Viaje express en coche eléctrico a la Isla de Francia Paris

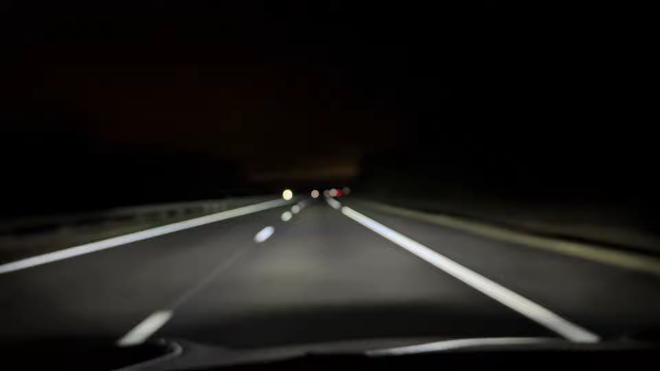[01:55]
Y viendo siempre este amanecer que va viniendo y que no llega, porque estuve todo el rato nublando, nublado el tiempo, las carreteras ya por Francia, la verdad es que muy buena calidad el arcén. Lo cual me ha salido bastante agradable. Y bueno, aquí ya estamos llegando prácticamente al cargador.